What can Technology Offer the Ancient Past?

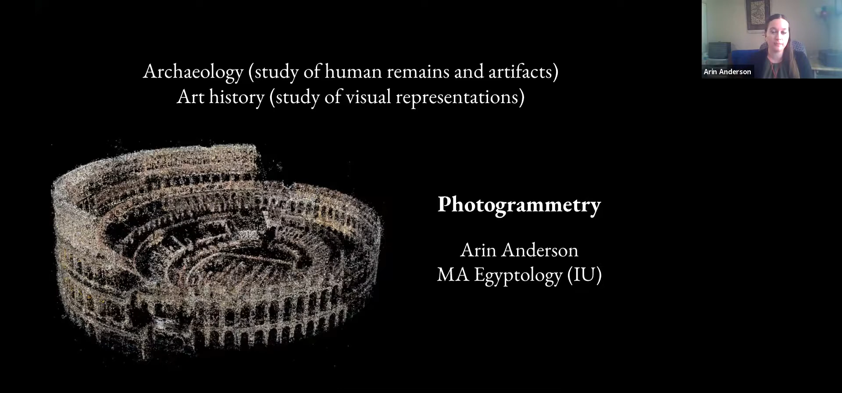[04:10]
And today I'm going to be talking about some different techniques that can be applied to material culture and archaeology, uh, specifically photogrammetry, as you see here. And then I'm going to talk about a case study that I have been working on. So fabulous.